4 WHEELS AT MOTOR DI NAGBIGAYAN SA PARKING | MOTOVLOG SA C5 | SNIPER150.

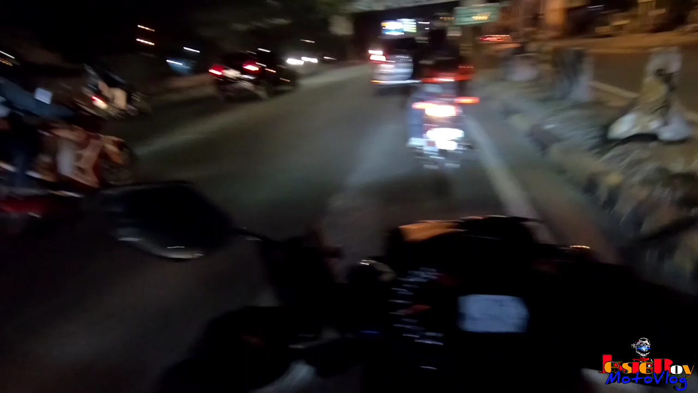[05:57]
Mapapansin nyo yung mga brothers Yung daan ngayon Napakaluwag
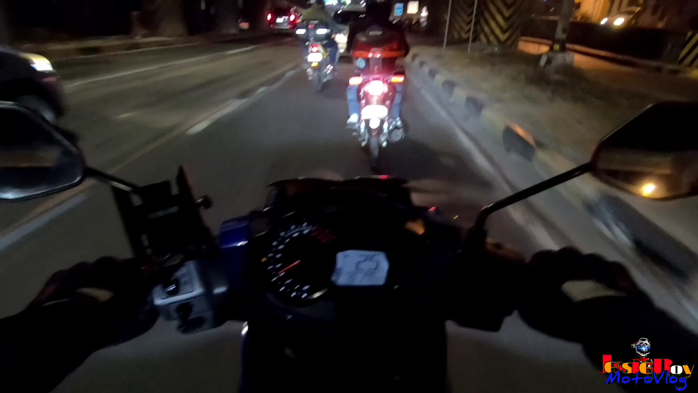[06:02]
Kasi Hados konti na lang Naglalabas sa daan Konti na lang Nag Lalabas sa kalsada
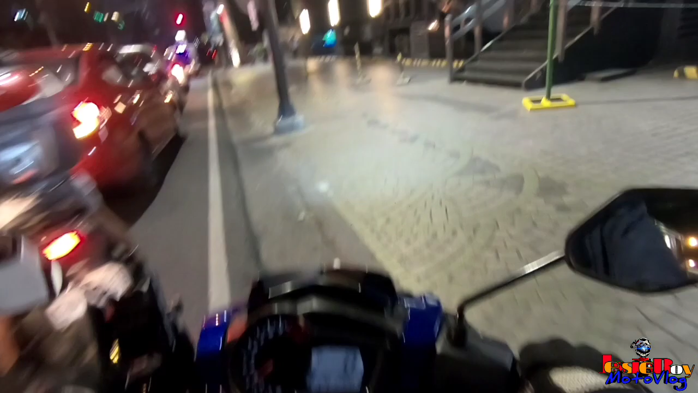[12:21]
Time. Naku. Napipi talaga siya. Talagang malupit ang kapit ng itong mid-seller natin.
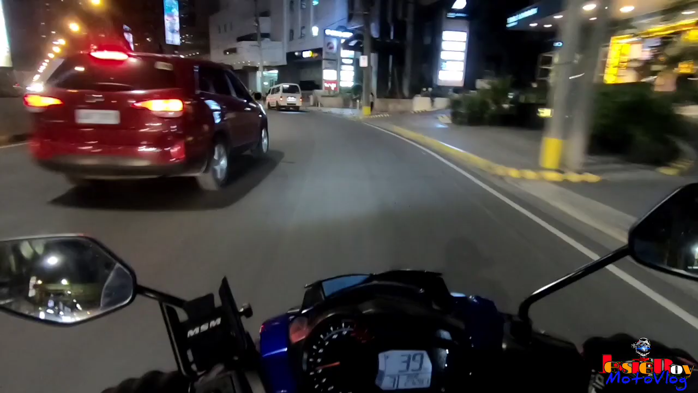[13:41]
Ito, supporta nyo. Liko muna bago signal light, no? Lupet. yan yung mga disgrasya. Liko muna bago signal light. Alright.
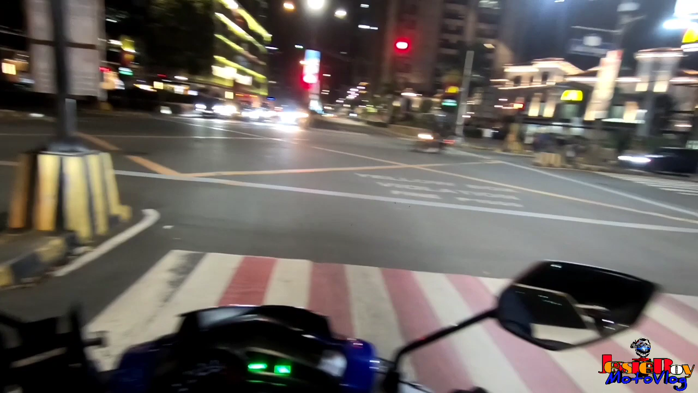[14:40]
Dito sa likod ng Megamall to. Dito ako dumadaan mga brother, hindi ako dumadaan ng ETSA kasi ma-traffic. pag nanggaling ka ng Market Market or Tagig BGC dito ang way ko. Dito sa Pasig. Mas maluwag ang kalsada dyan. Compare mo naman na mag-ETSA ka. Alas hindi mahulugan ng karayo minsan dyan.
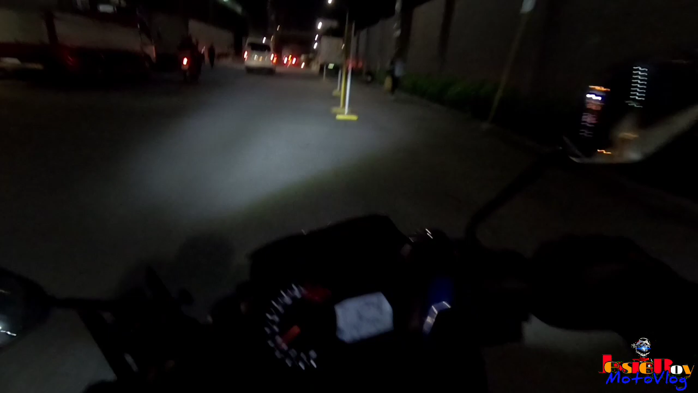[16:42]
kalookan So papasok na tayo ng EDSA mga brothers